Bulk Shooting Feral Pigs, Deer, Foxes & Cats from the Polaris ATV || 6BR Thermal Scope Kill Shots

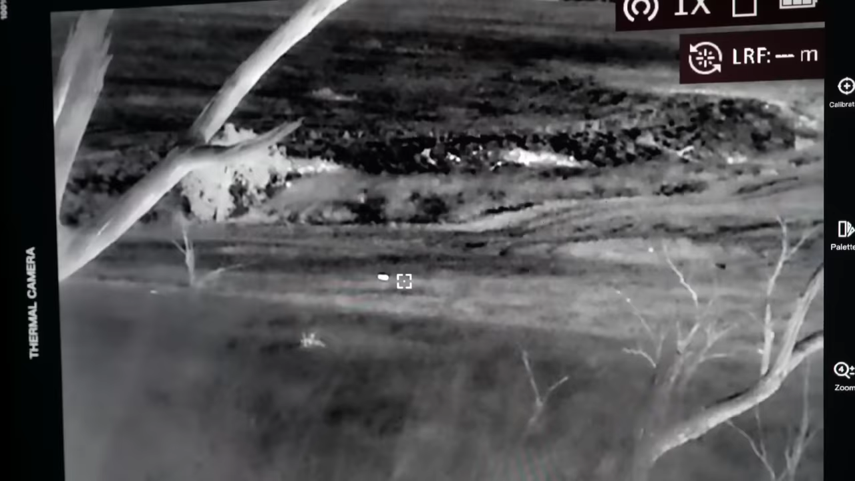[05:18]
What have we got out here? There's a pig there. His other mate's a little white dot there. Yeah.
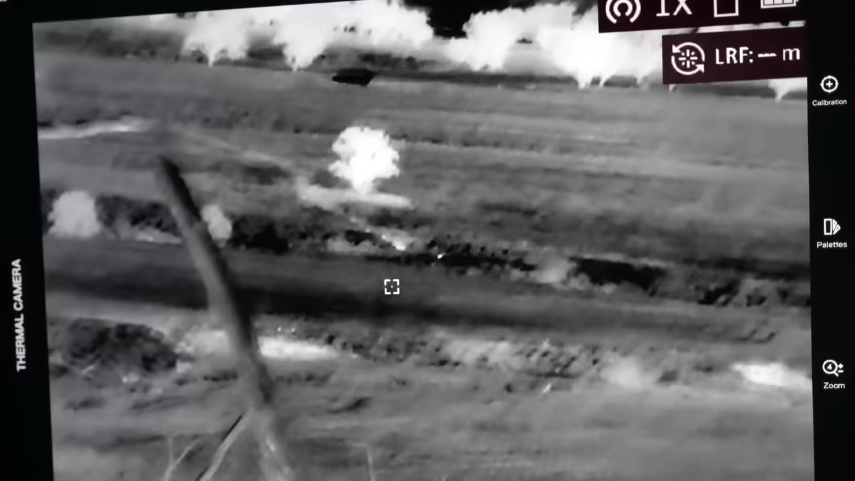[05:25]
There's one just there. Edge of that gully. And then there's two just walking down a bit further for us. Righto.
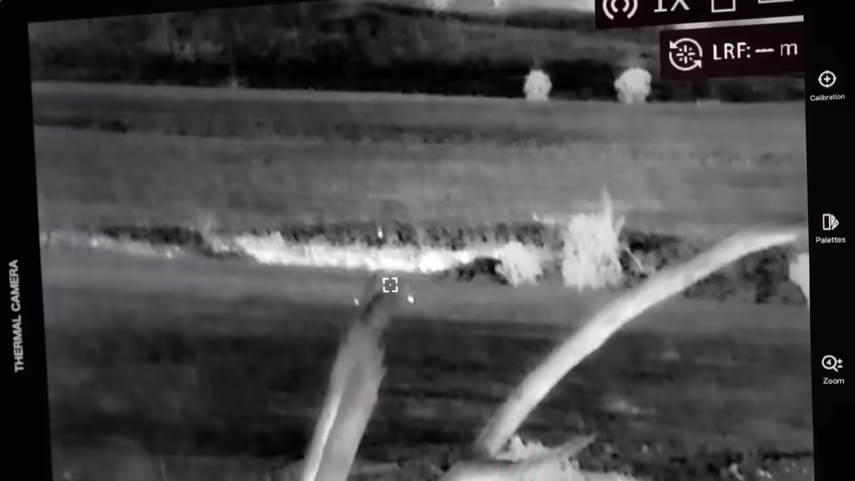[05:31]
And there's another one up there. All singles. Plenty of customers.
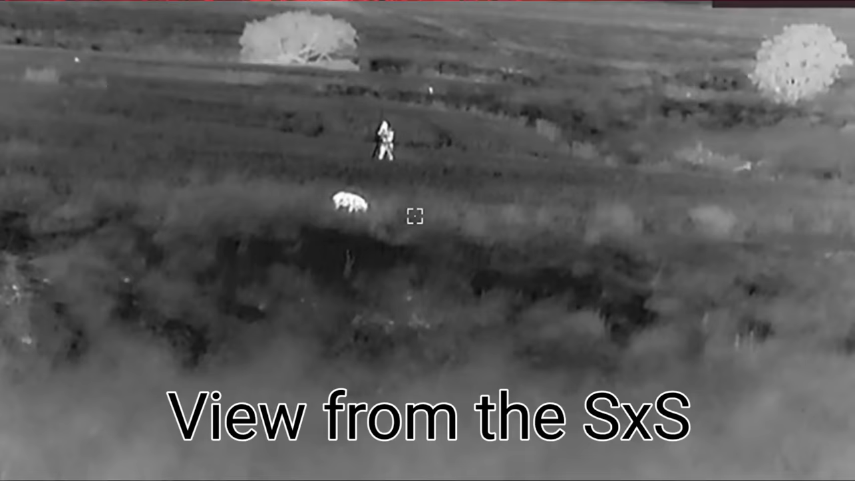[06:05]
The only problem was, the pig was directly between myself and where he was in the buggy. So no safe shot. I had to wait about 5 minutes for it to clear him, get a safe angle. I've clocked him up the back of the ear with a subsonic.
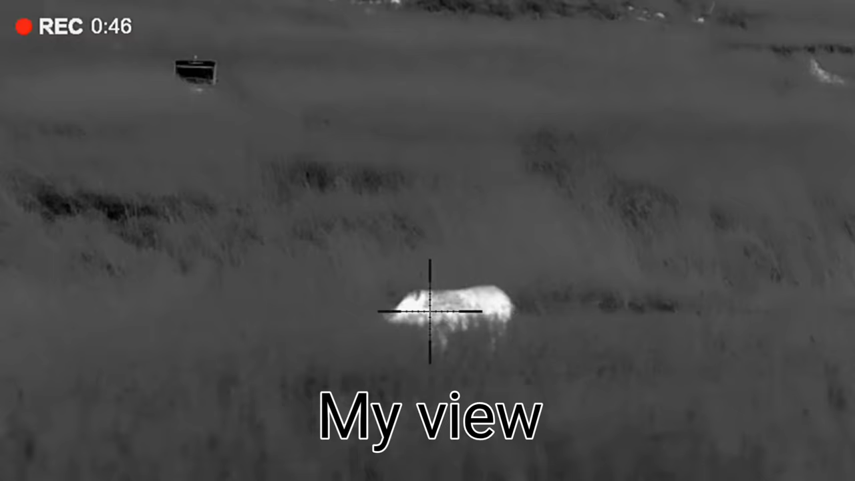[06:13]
The reason I'm in red mode is I've got another two pigs about 250 metres in the next paddock over.
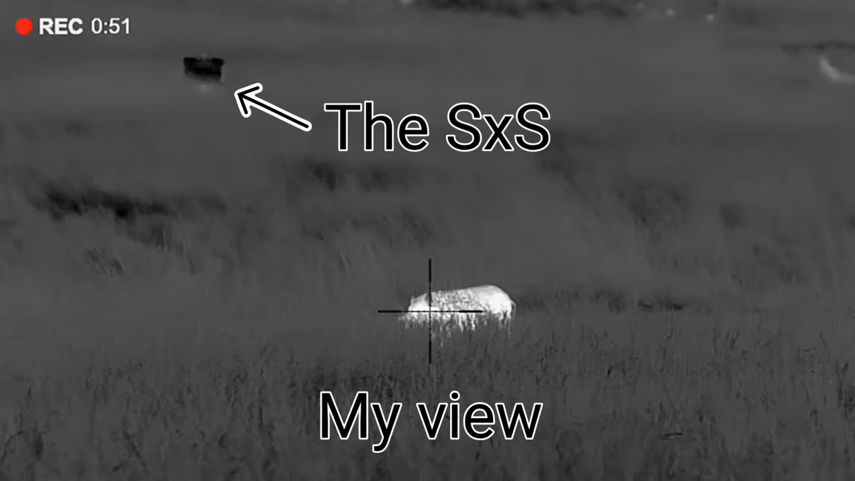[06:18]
They haven't got a clue. Let's go and try and get those.
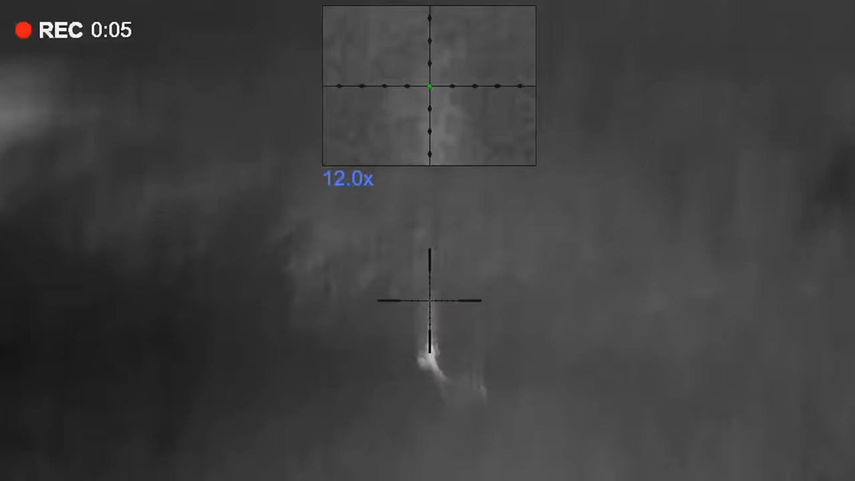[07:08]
That's what we want to see out there.
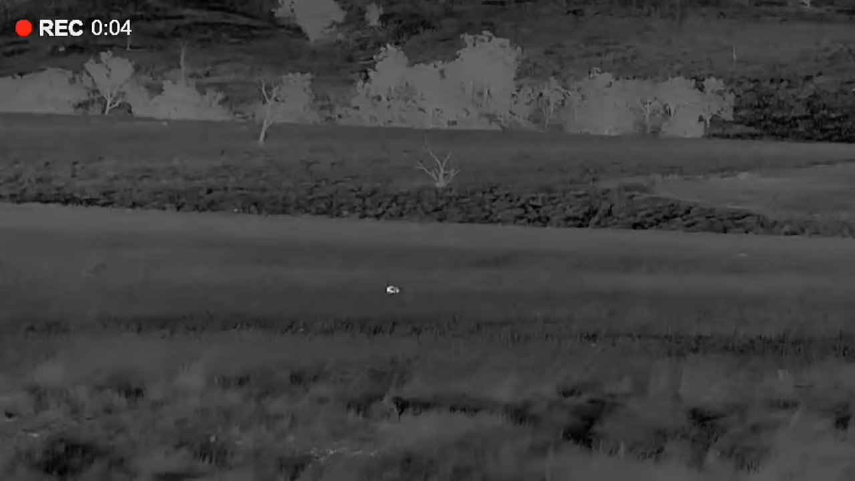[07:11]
Decent sized ball. What's that? 230 metres. It should be able to get over there, alright.
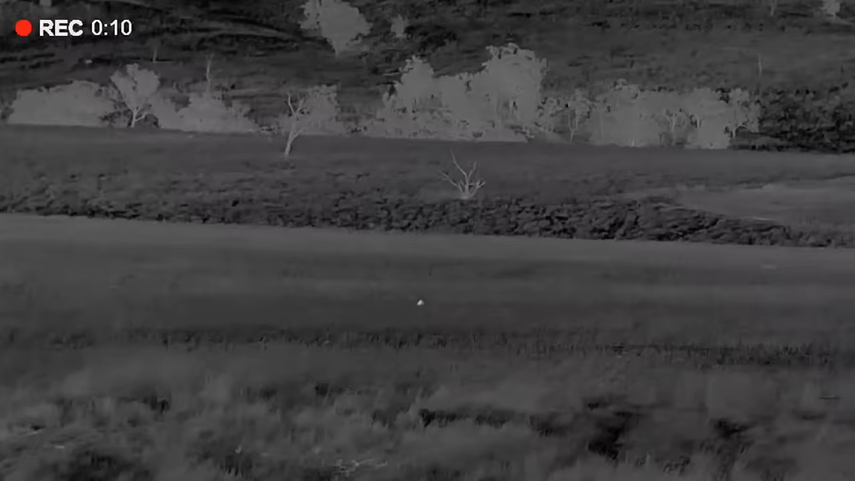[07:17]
You'd think this wind is absolutely glued to my ass. Geez, I'm having some trouble with it. Anyway, the pig did smell me.
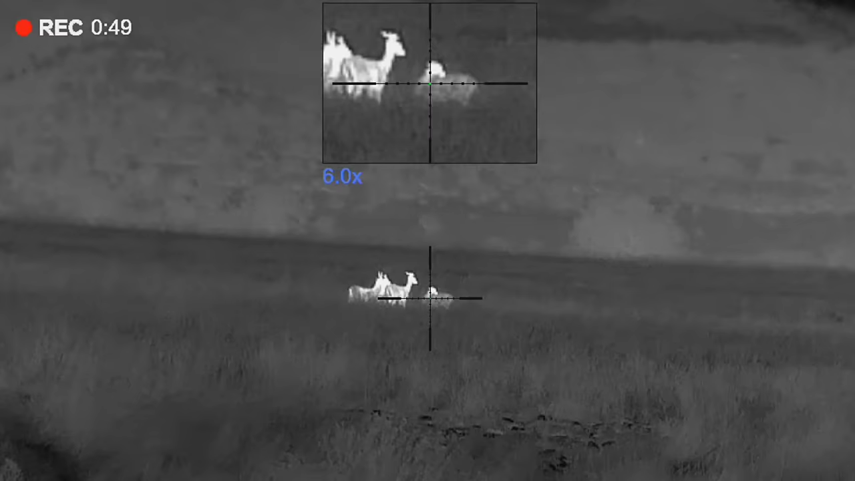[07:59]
Are you ready? Yeah, I'm ready. 3, 2, 1.
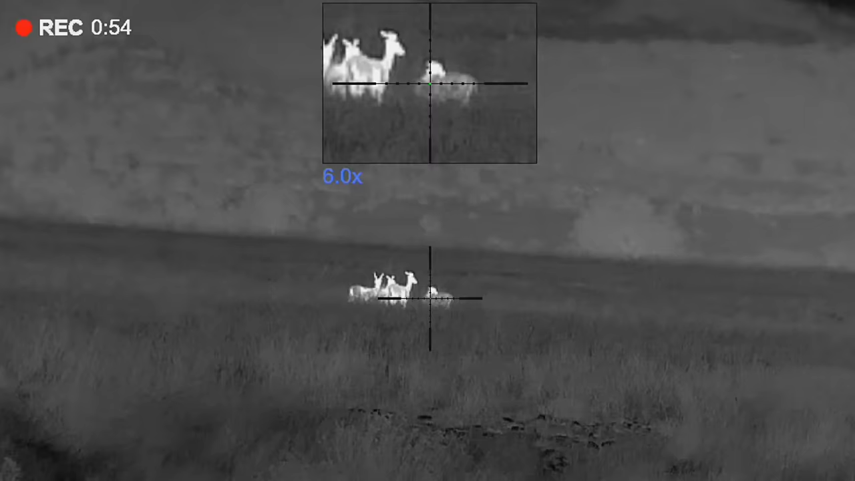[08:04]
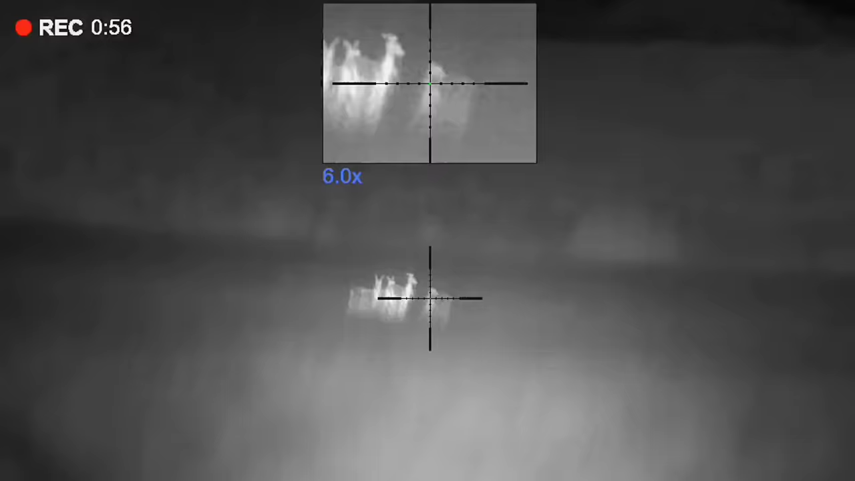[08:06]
Shoot the one on the right if they stop.
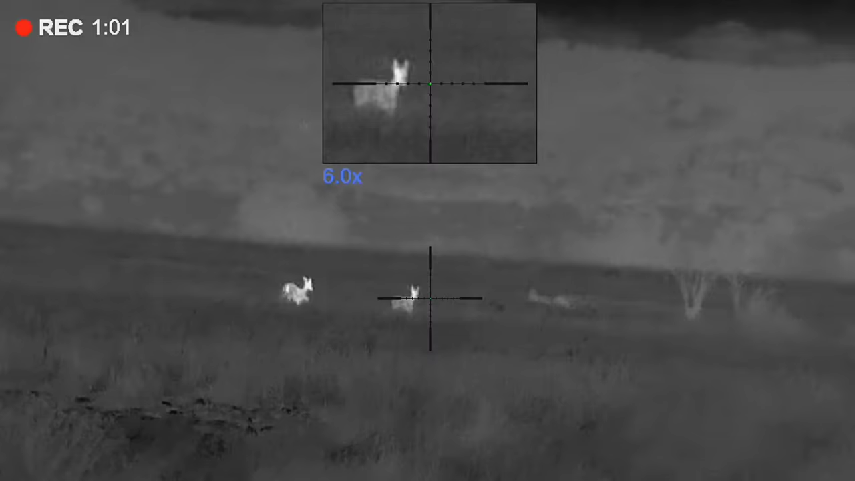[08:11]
If you get a shot, take it if yours stops. Yep.
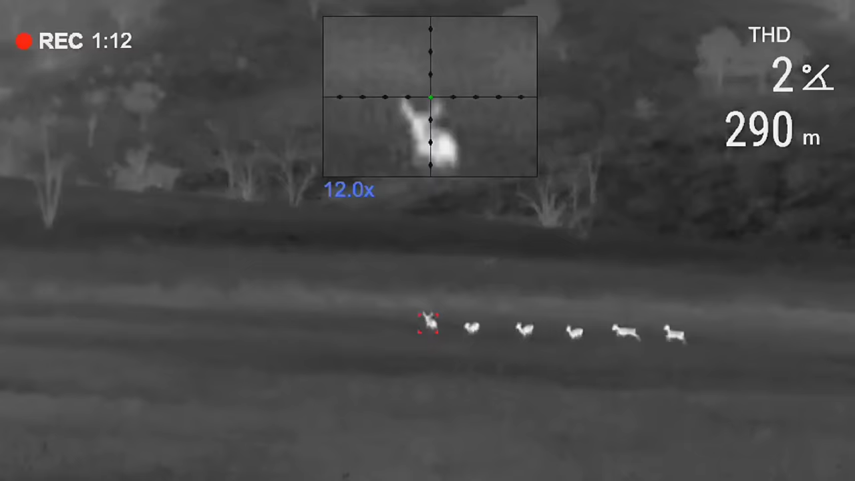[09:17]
Little pig here, wasn't the smartest one. It decided to walk out between two deer as we were about to shoot them, so he didn't live very long.